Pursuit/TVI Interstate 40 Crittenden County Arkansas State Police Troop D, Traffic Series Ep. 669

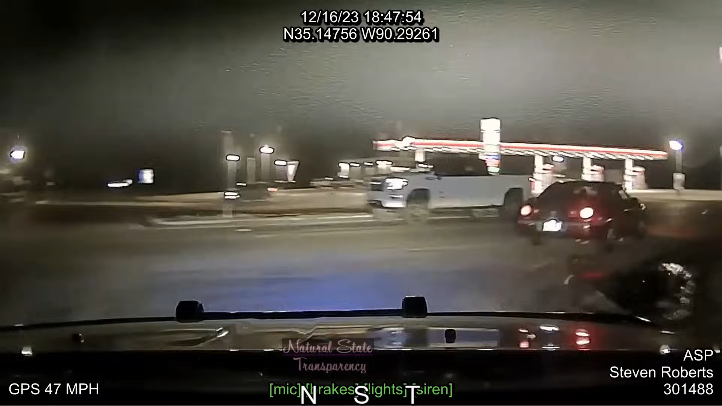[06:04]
TVI, TVI, stop me at 1016.
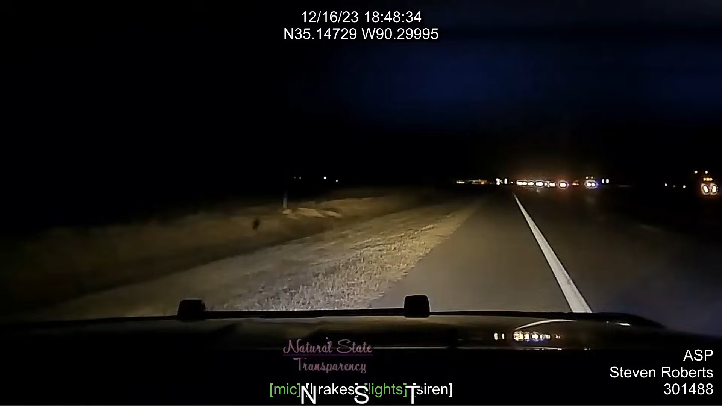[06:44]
Let me see your hands! Horsey! Put pursuit going across the field right now. Going across the field, I hear across from 70. Somebody secure my car.